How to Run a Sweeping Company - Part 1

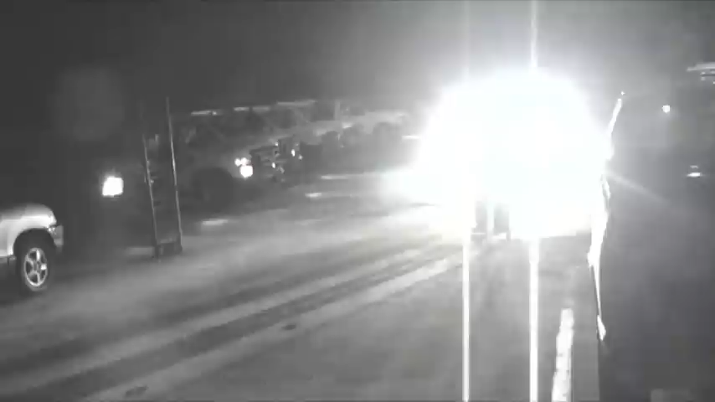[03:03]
After a brief safety, equipment, and gas guard check, Nate carefully orchestrates the departure of each Nighthawk sweeper like a flight deck officer on an aircraft carrier.